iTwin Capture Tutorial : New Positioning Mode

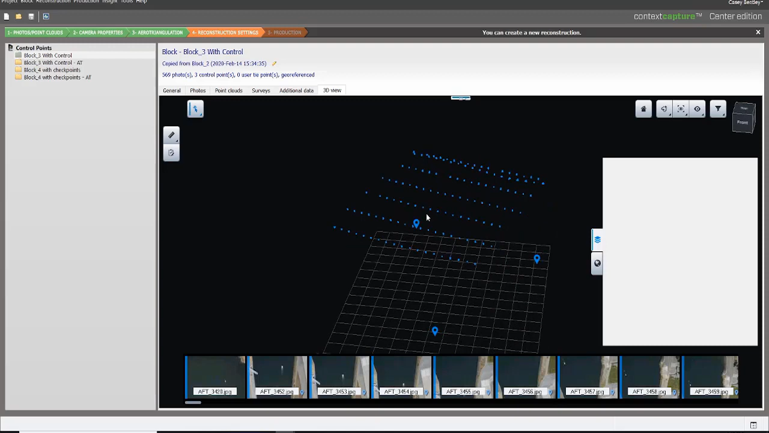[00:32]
We can go into submit our arrow triangulation and looking
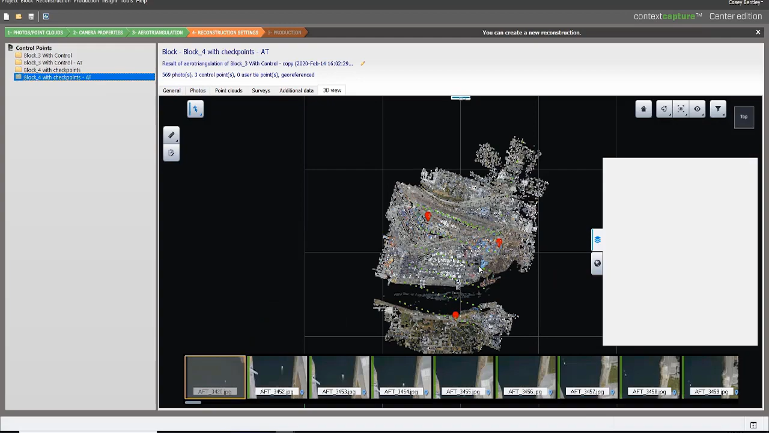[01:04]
simply using the photo positioning data and the end result is we have better results.